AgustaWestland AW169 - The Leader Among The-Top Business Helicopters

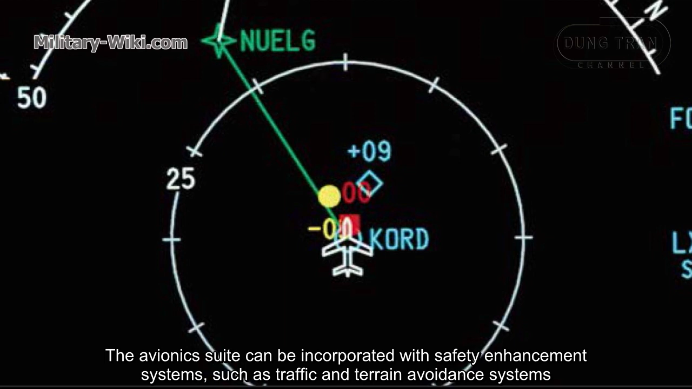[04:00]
such as traffic and terrain avoidance systems, collision avoidance systems, obstacle detection device, and emergency AV-UNIX systems.
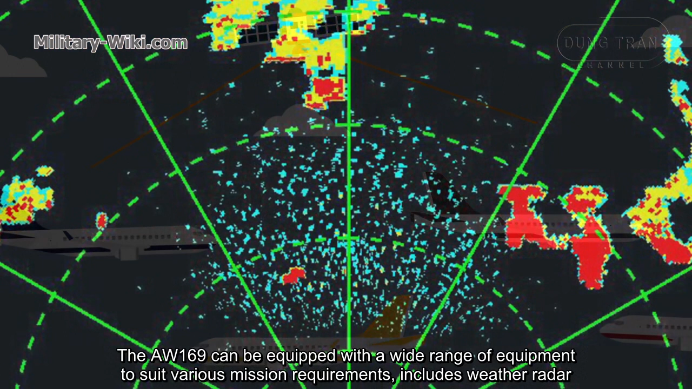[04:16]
The AW-169 can be equipped with a wide range of equipment to suit various mission requirements,
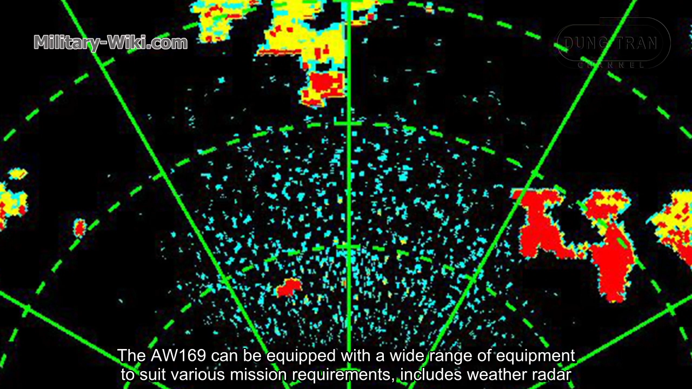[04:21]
includes weather radar, forward-looking infrared system,